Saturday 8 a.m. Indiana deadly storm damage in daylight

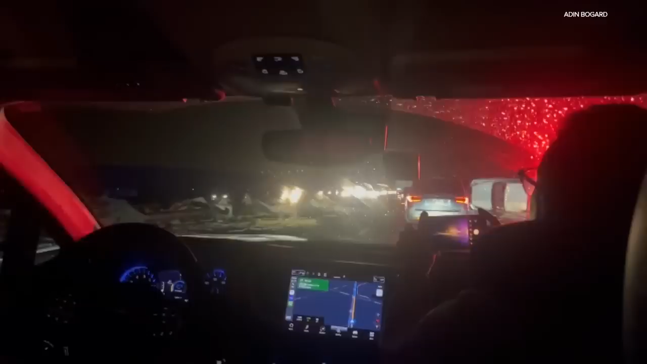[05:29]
video sent in by one of our viewers who was stuck in this backup this has since cleared look at that just all